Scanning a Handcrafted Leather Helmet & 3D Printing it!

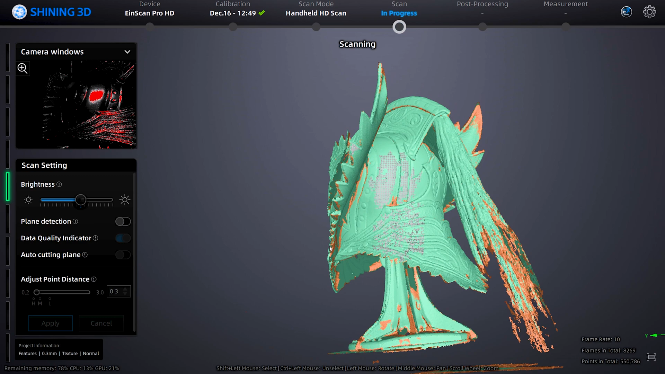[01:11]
I've also made scans of the Elven helmet, and the full suit of berserk armor, and you're seeing some of that process here.